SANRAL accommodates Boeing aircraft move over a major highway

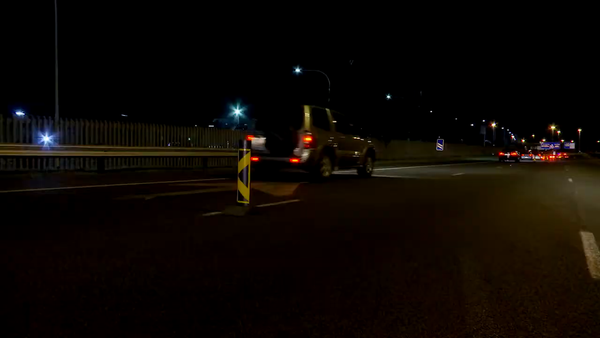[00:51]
and it takes quite quite a while to put everything out all the delineators